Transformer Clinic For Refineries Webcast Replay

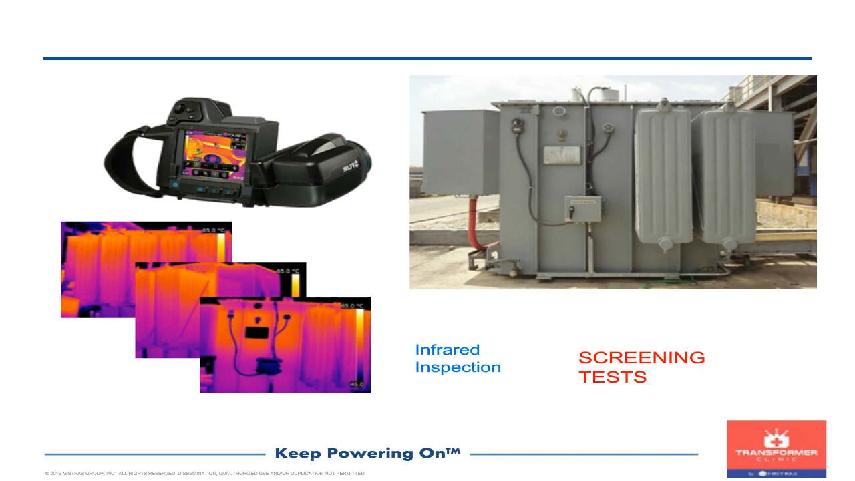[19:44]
And if you have a tap changer compartment, you might actually see a tap changer that is hotter than the main tank, and that can indicate some problem with the contacts or overheating on the tap changer compartment.